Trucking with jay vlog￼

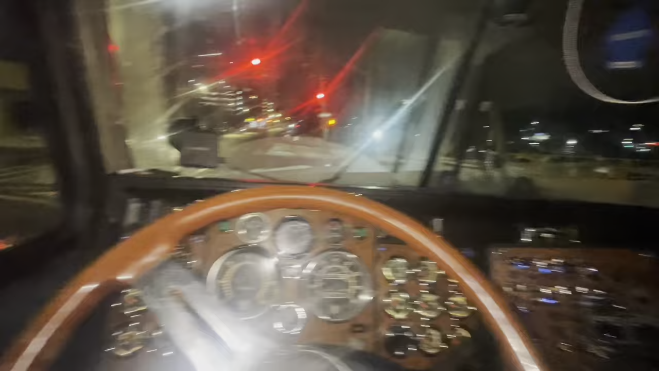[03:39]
So, we are stuck in a little bit of snow. Well, we're in a little bit of snow.
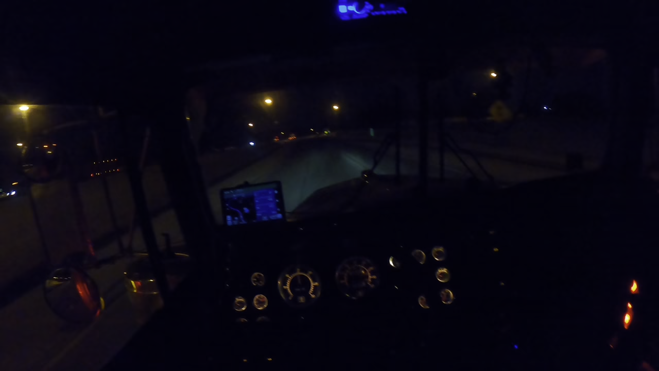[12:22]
Regardless to what. It was a shitty week. The week before that. Going down to Florida. Was pretty good. You know. So this week. Come and try to have a $10,000 a week. Gross for the company. You know. And. Let's see how we can. Take it from there. Dang. This guy is going slow in the middle lane. What is this? A plow truck. Yup. Two plow trucks. On the side of the highway.
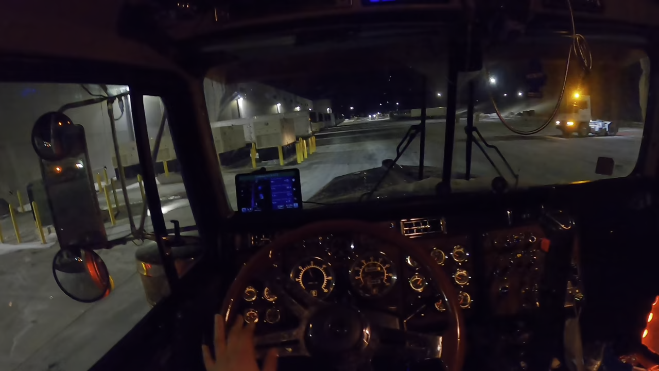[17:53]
And they are not. And you know. You look on the right. It's not here. You go around the back. And you look in the back. Sometimes they are super unorganized here.
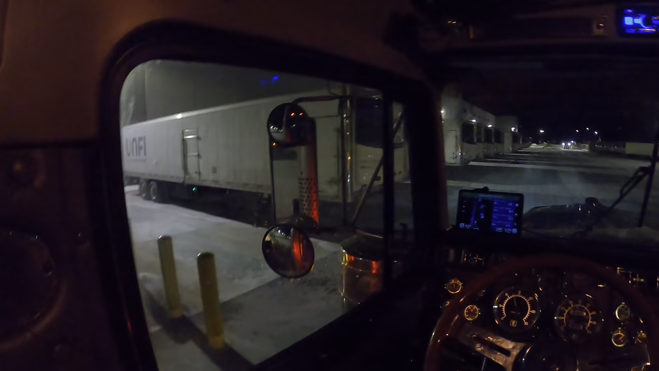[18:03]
and I hate it. And the rapping skills from these people are even worse. Hopefully it's recording. It is.
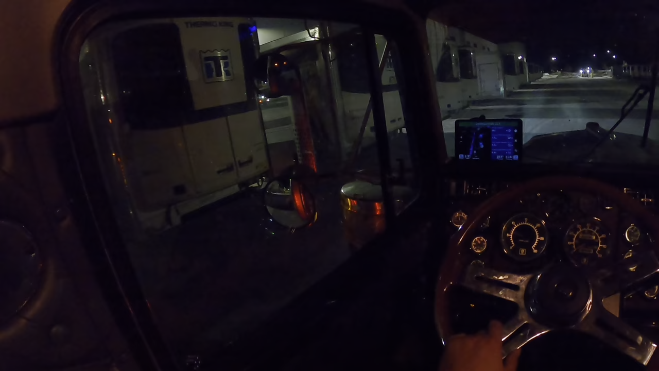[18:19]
Perfecto. 337. Where are you? Normally when I'm looking for my trailers and yours like this or anywhere, I like to put it here first. And just let the truck go on its own. It's at a perfect speed that I don't really need to give it gas. Unless you know there's no more trailers then you know, gotta speed it up. And the fact that I'm not going too fast.
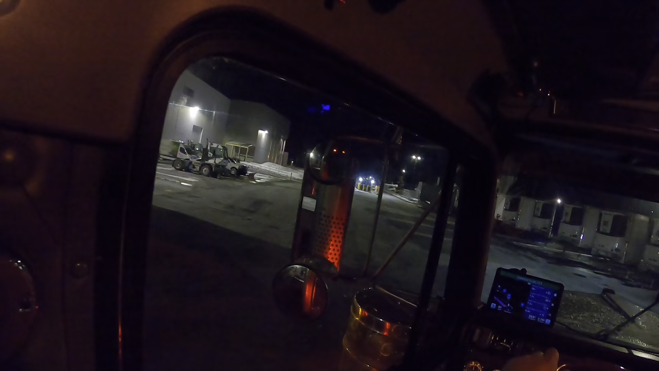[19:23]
My foot almost slipped off the clutch. Oh, let's drop the airbags. I am really bad angled. So I'm going forward. Give the bags more time to drop. Something hazards.